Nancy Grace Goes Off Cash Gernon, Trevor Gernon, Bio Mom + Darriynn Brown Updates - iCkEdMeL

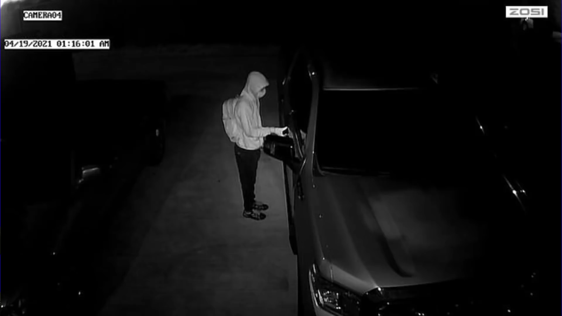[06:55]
And then the other one where he's trying to open a car door and somebody sent me a picture today with one where it looks like he's in somebody's backyard.
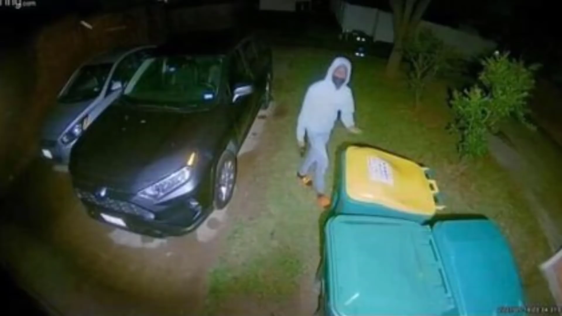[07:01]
I don't know where this picture was taken. I don't know if it's at the House of Cash or somewhere else. I was talking to the members on Discord and I showed them the pictures. I'm not entirely sure. To me, it looks like he's wearing different clothing and this is possibly two different nights.
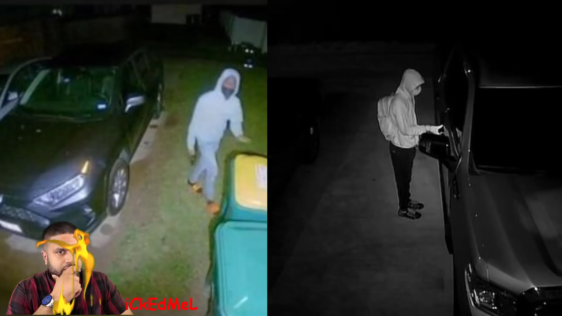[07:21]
I wonder if it's the same car, same area, or if it's different cars just in the same neighborhood. I'm not entirely sure, but he's allegedly been going around trying to open doors, trying to get into people's backyards, trying to get into cars. And some of the things he's wearing in these pictures too look similar to the video from the night where Cash was taken. The shoes in the black and white picture here match the black and white picture over there. This other picture looks like he's wearing almost orange sandals when he's seen by this vehicle.